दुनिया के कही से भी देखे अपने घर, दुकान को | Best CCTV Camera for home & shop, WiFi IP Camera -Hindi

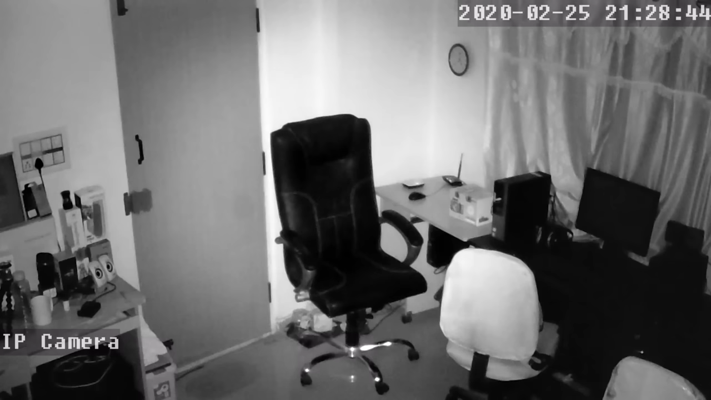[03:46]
लगाएंगे और जब यह हरकत महसूस करेगा मतलब अगर चोड घुसेगा
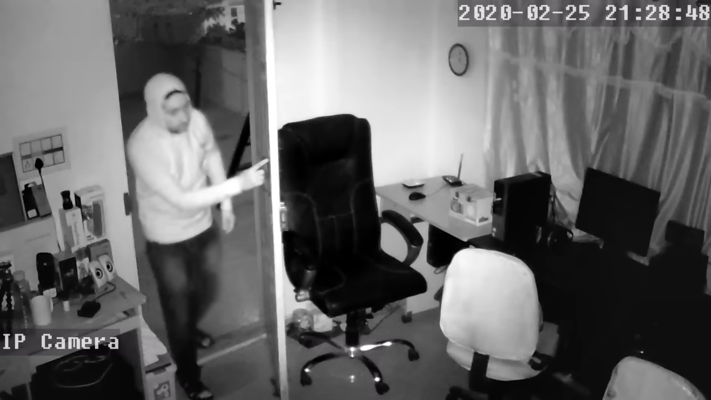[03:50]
अगर यह किसी को देखेगा तब ही यह आपको आपके mobile पे notify करेगा आपके mobile पे notification मिल जाएगा कि आपके factory पे दुकान पे � नहीं तो घर पे कोई घुसा है तब आप mobile पे देख सकते हैं कौन है और यह आपको उस चोड का photo hints के आपके email में भेज भी देता है और साथ